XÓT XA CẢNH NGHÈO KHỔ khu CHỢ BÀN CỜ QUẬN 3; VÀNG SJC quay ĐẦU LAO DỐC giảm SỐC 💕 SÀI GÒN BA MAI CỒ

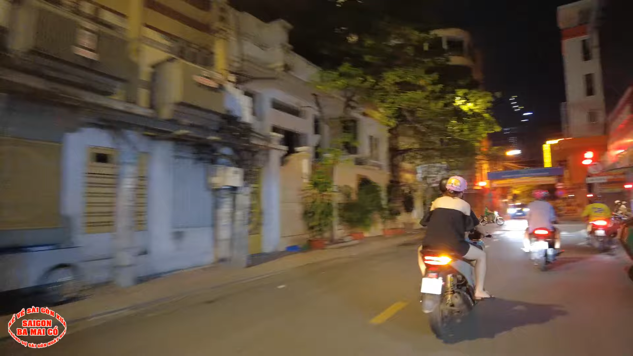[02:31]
Gòn này giúp không hết đâu mà con. Thấy nhiều quá, bà mày còn thấy đi giờ thấy nhiều quá. À, ở đây là đường này, đường Nguyễn Thiện Đường Chiểu lúc 11 giờ đêm nè bà con. À, nhà máy Sĩ Tân này là hồi xưa đó là nhà của cái ông gì đó, ba mày còn quốc trưởng gì đó, như là Phan Khắc Sủ á.
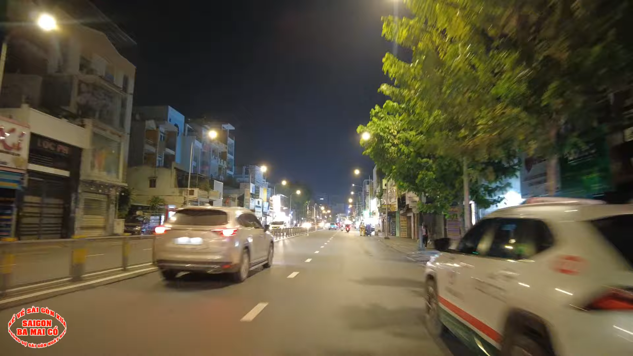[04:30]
À, mình ơi bà con cô bác vất vả lắm. Áp lực rủi ro. Bên đây là chợ Hoa Hồi Thị Kỷ đó bà con. À, chợ Hoa Hồi Thị Kỷ bây giờ chắc cũng đông. Giờ bắt đầu xuống hoa đó. Đây là cư xá đường sắt.
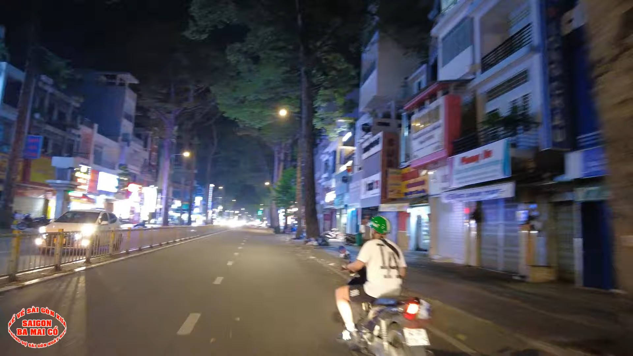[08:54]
Đây ba mày còn nhớ có tiệm mì vịt tiềm Thượng Hải nè bà con, à, đây không biết có bán không, trời ơi nghỉ luôn rồi, à, xin thưa bà con bác giờ này thương xá đã đóng cửa, à, bên kia là chợ Dịch Bảo,
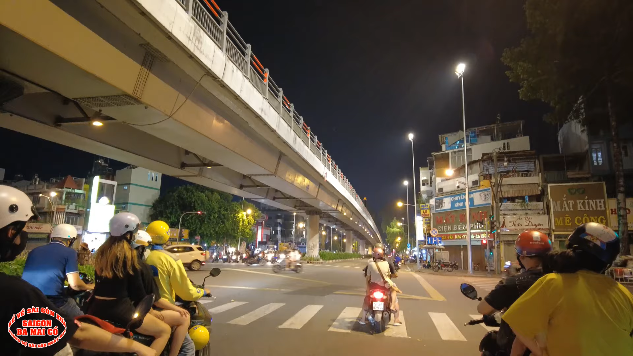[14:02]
Cứng cái lưng luôn đó trời. Thưa bà con bác ở đây là ngã tư Nguyễn Tri Phương với đường Ba Tháng Hai, bên kia hồi xưa là chợ cá Trần Quốc Toản đó. Trời ơi coi kìa, họ ngồi đây đường
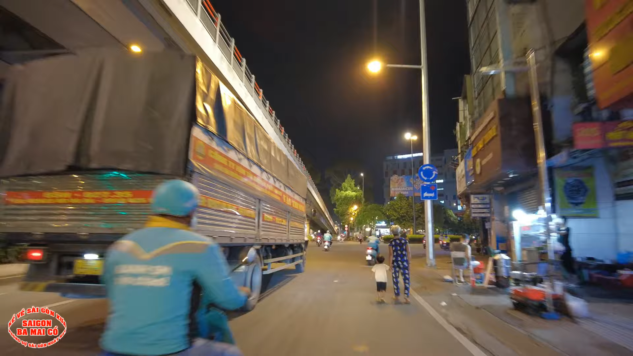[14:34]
giờ quẹo qua đây con đường Lý Thái Tổ.
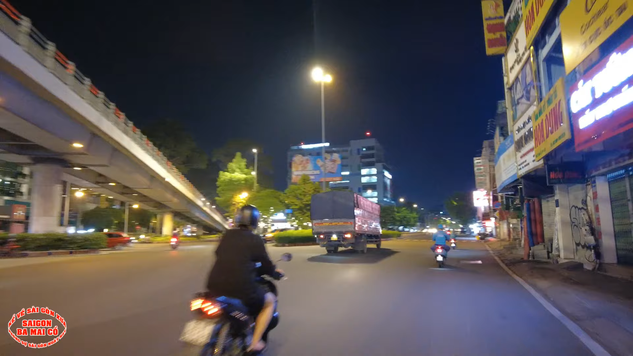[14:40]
Bên tay trái ba mươi cô hồi xưa đó là tiểu đoàn năm quân cảnh,
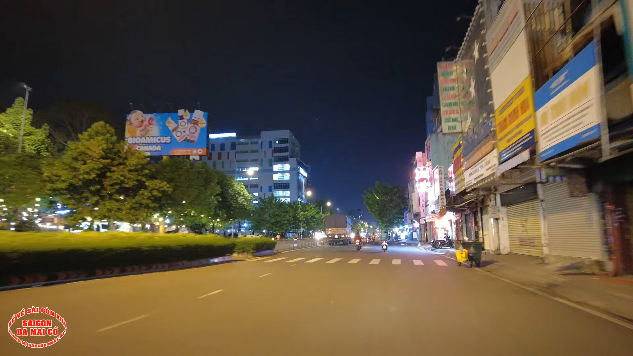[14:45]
đây là một cái lực lượng tổng dự bị. Bên phải là phó tàu bay nè.
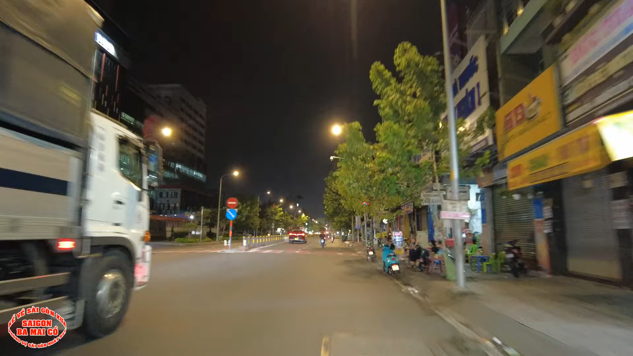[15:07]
đây là bệnh viện Nhi Đồng 1.
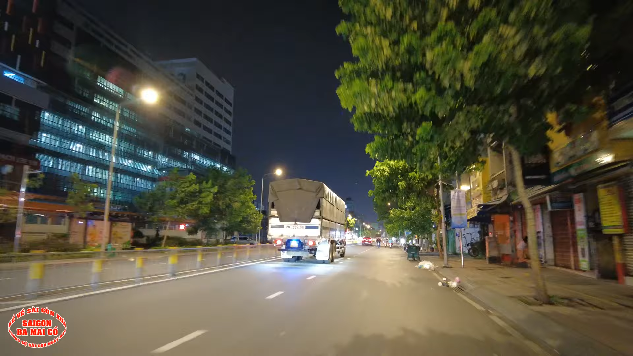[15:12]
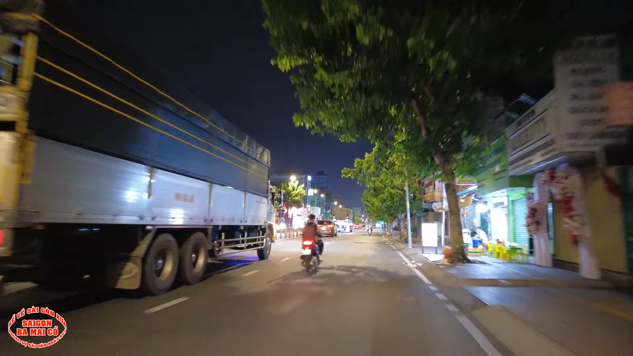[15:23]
Ở đây là ngã tư. Đường này là đường Sư Văn Hạnh.